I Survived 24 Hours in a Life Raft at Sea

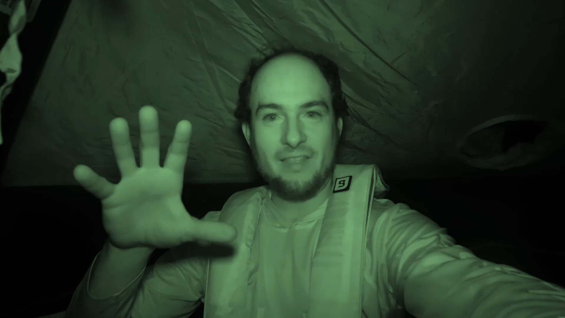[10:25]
This is the night vision camcorder. So, if it looks a little bit weird, it's because it's filming in infrared.
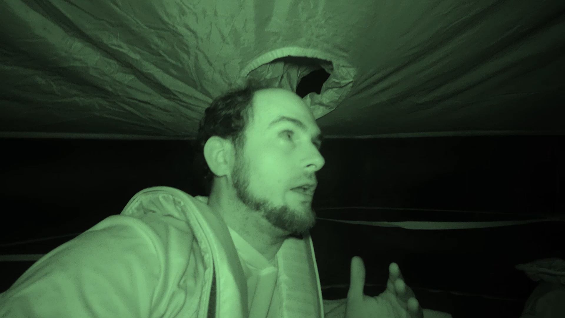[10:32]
So, I've got all the lights off inside of the life raft, so that's probably why my eyes look dilated.
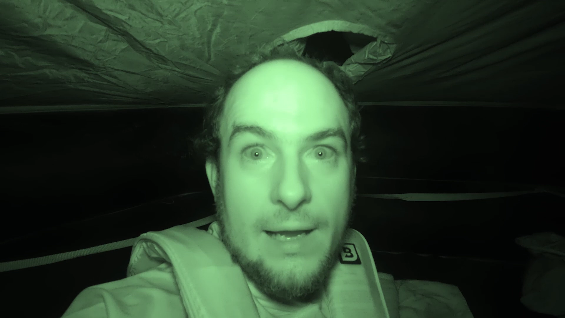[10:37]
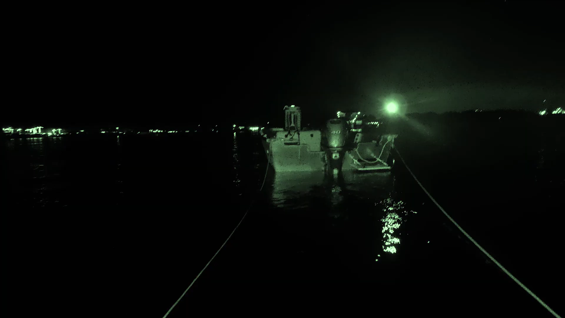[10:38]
There's the boat.
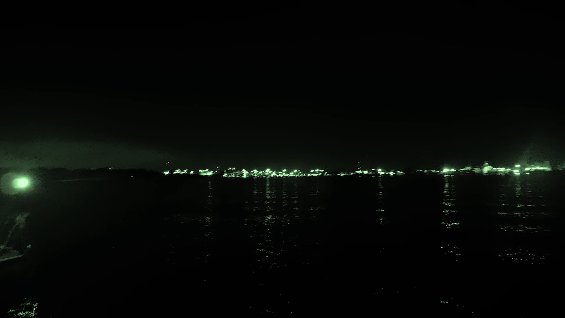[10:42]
And there is the city over there, far off in the distance. Now, all I've got for a bed here is just a towel.
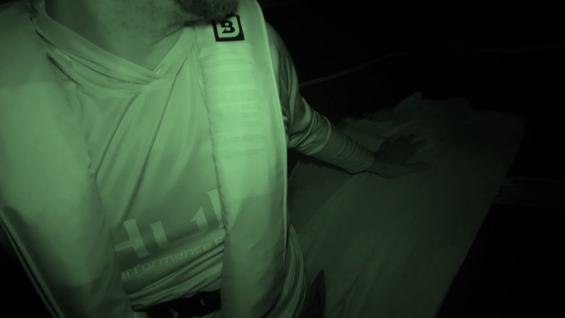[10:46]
So, I am just going to be laying on the towel for tonight.
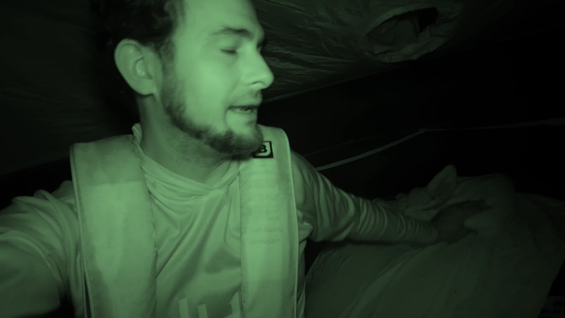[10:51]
This rubber is like, I don't know, it's like a little bit itchy. It's just not comfortable to lay down on. So, I got the towel here, so let me kick back right here.
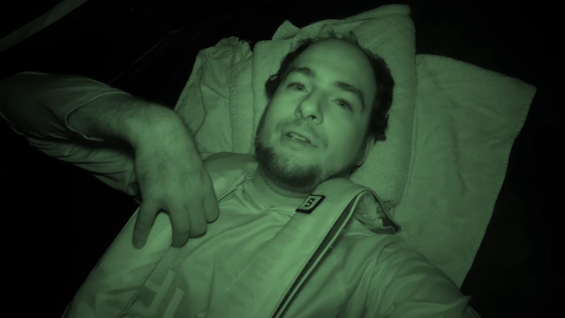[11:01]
I am keeping my life jacket on, you know, just for extra safety. I'm out here all alone, so I really do want to play it safe. If someone was trying to seal the boat and I had to jump in the water really quick and stop them,
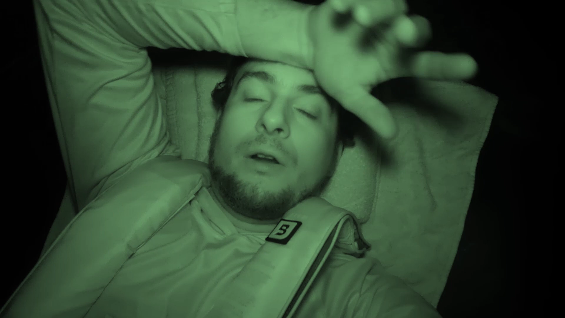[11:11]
or if somehow the life raft got punctured and it started to go down, I mean, I just want this life vest on. All right, guys, goodnight. I'll see you in the morning.
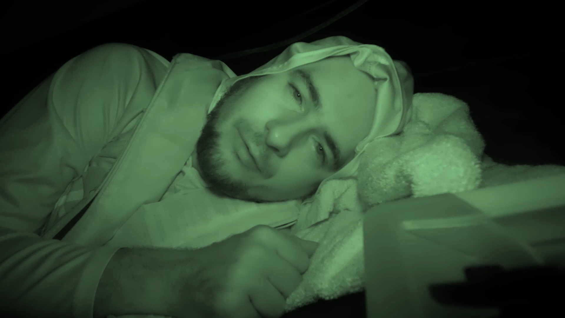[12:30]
I don't know if you can hear that, but the wind picked back up. And so that means the waves picked up, and it's all choppy, and it's sloshing around, and it's making a bunch of noise.
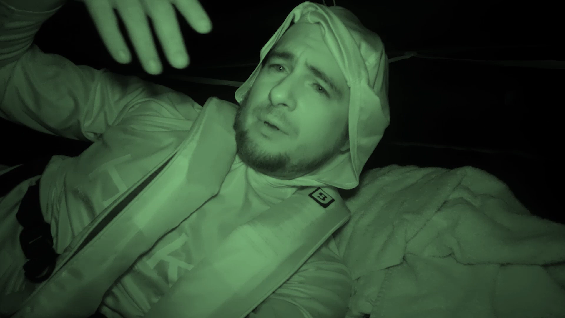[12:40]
My head's bouncing around. So, I'm not getting any sleep at all. This is just not fun now.
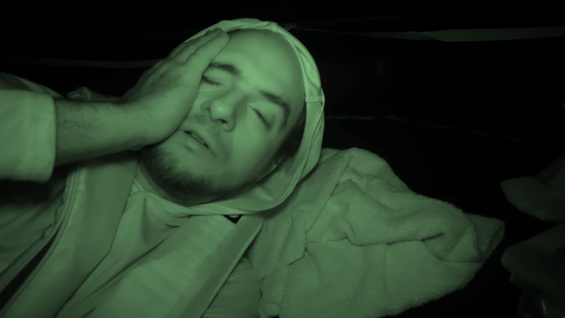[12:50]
I'm really, really, really ready for this to be over. Thinking about cutting this short. Just packing everything up and going home.